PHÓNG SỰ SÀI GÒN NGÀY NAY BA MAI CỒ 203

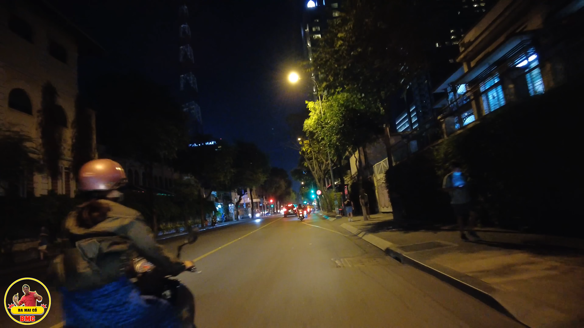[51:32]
Trời đàn xanh mà chưa ai Chưa thể chạy xe luôn á bác thấy không Đông dữ vậy á Rồi bắt đầu đến lượt mình chạy lên tới 13 kìa 12 giây kìa Rồi xong luôn Mình
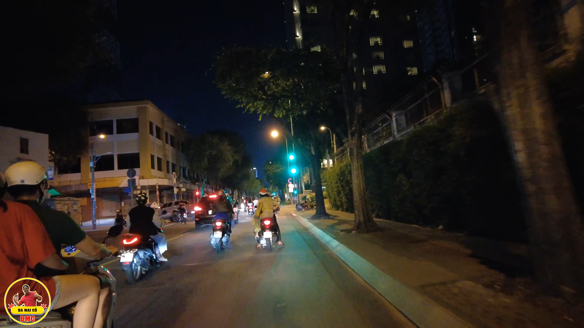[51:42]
chạy lên tới đó là đèn đỏ bạ rồi Còn gì nữa đi Đó 4 3 2 1 Hết giờ Rồi Đó đèn đỏ rồi thấy không Rồi chạy lướt qua luôn Đó phong cách của Việt Nam đó Nhiều người chửi ba Michael Cái chuyện này lắm Còn vài ba giây cái nứng nái chạy lướt qua luôn Ở đây là đường Lý Từ Trọng nha bác Hồi xưa đó là đường Gia Long Bên tay trái Bên tay trái Đó là trường hồi xưa đó là La Santa Bear
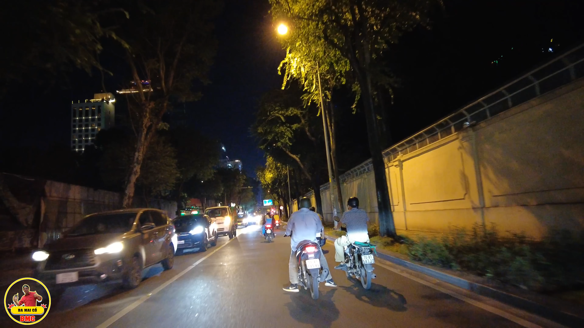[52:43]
Nơi đó là trường La Santa Bear Người ta đi dạo kìa Cho nên Sài Gòn là chỉ có tập trung ngay ra ngay khu trung tâm này mới vui thôi nha bác Đó Thế rồi mà đi ra mấy vùng ven hả buổi tối buồn lắm
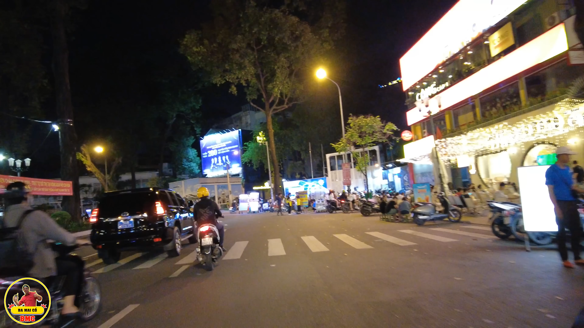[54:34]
Hồi đó đây ngay khúc này cũng có nhiều quán bar lắm nè
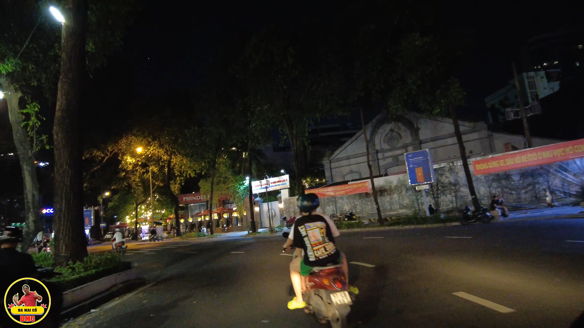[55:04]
Rồi đây là đường Trần Cao Vân Trước mặt của bác đó là Hồ Con Rùa Lầu 8 Hồ con rùa nhưng không có rùa Hồi xưa con rùa nằm ở dưới đó bác Có cái tấm bia Nơi đó là tấm bia là ghi là mấy cái tên của mấy cái quốc gia Đồng
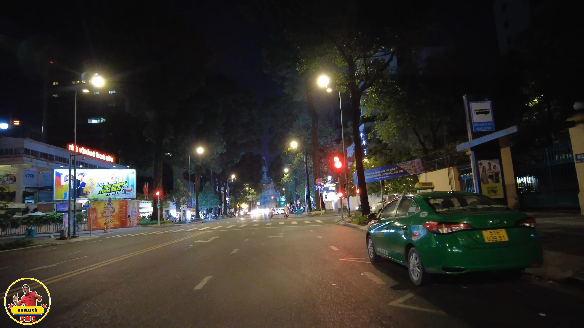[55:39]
minh mà viện trợ cho chính phủ Việt Nam Cộng Hòa đó bác Bây giờ mời các bác chở các bác đi dạo dòng Hồ con rùa Hồ con rùa này nổi tiếng nhất là phố ăn vặt Buồn buồn đó mình ra đây cái mình ngồi ăn vặt Ăn bánh tráng trộn Rồi bên tay phải 30 cầu đây nè Hồi xưa đó là viện tài học Sài Gòn hả bác Rồi sau năm 1975 thì nơi đó là trở thành một cái nơi
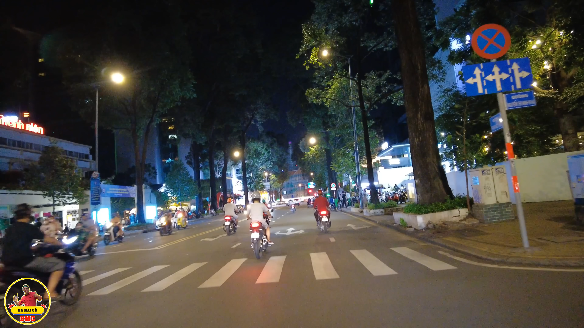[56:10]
Xí nghiệp mây hình như là xí nghiệp mây Sài Gòn 2 hay Sài Gòn 3 gì đó Mình dạo một vòng ha Hồi xưa nổi tiếng là bán bò bía nè Giờ thì nổi tiếng là bán bánh tráng trộn
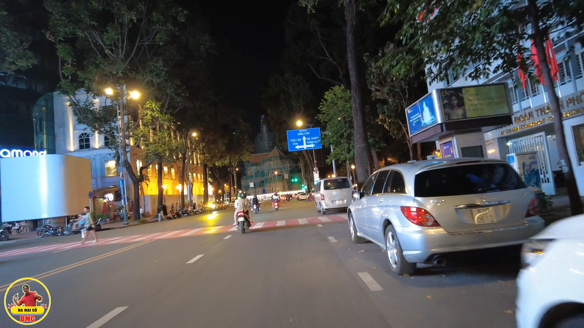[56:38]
Rồi con đường này đường Phạm Một Thách nè Phạm Một Thách này là con đường trước năm 1975 là đường Duy Tân Bên tay phải này là đó là nhà của một
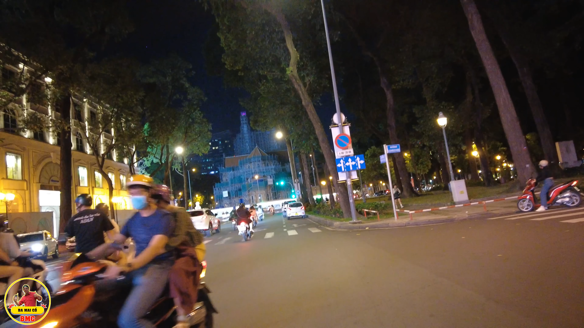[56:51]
cái ông gì bên quân y đó bác Mà băng này còn như là nhớ là như là hãng bông bạch tuyết đó bác Còn bên tay trái này là nhà của giám
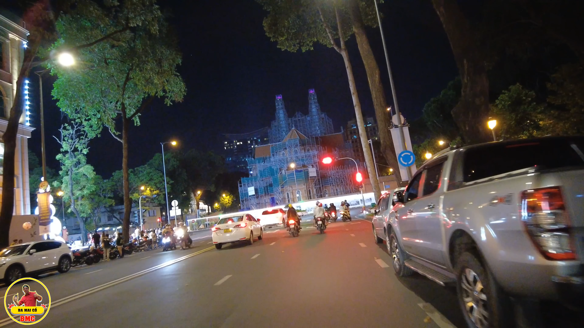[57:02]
đốc điện lực À xin ơi bà con có bác nhà nhà này đây Hồi xưa ta giám đốc điện lực
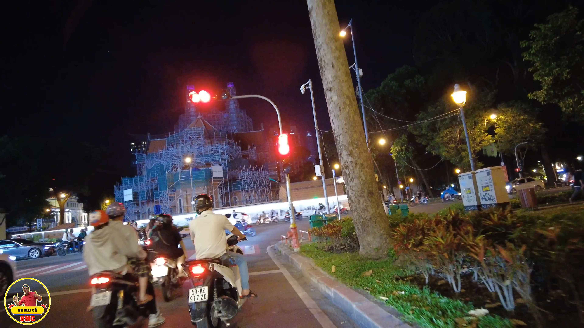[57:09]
nè Cái nơi mà có bác thấy mà mấy cái chủ điện mà đề CEE á Còn bên tay phải này nè Nhà này là nhà của ông bà Ưng Thy Ra đây là nơi mà tầng 3 của bà Madame Nhu á Đó Tầng sống ở đây nè bác
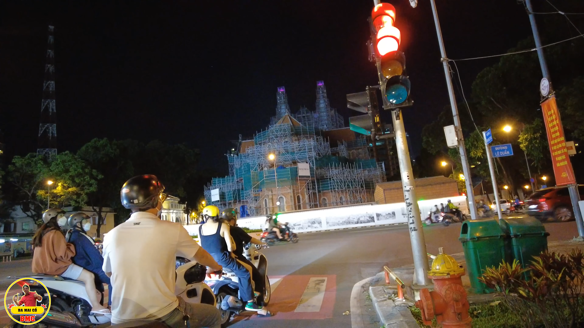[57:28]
Bên tay trái nhà văn hóa niên Hồi xưa là chủ sở của tổng hội sinh viên Sài Gòn Việt Nam luôn chứ hả Việt Nam hay Sài Gòn hiểu quên rồi
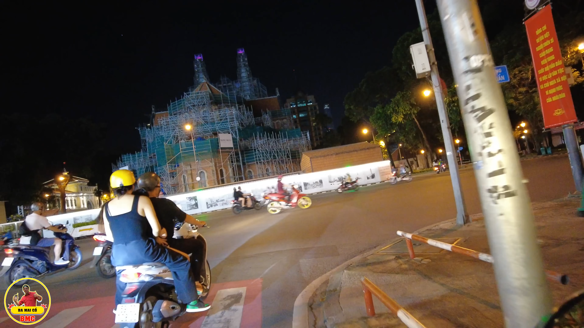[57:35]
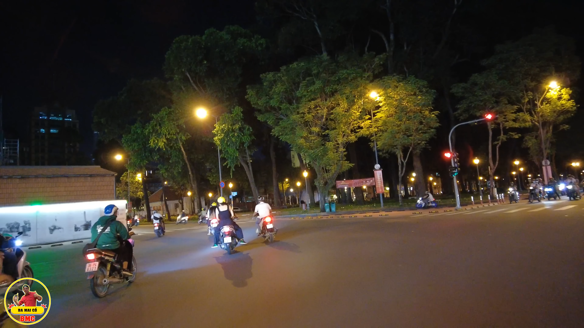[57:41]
Còn đây là thành đoàn rồi bác Thành đoàn Phạm Học Thạch Ồ cái chỗ này ba mấy cầu quên rồi Kiến trúc và giữ yên nguyên rồi bác Các bác còn nhớ được ngay chỗ cái thành đoàn này Hồi xưa đó là cái gì không bác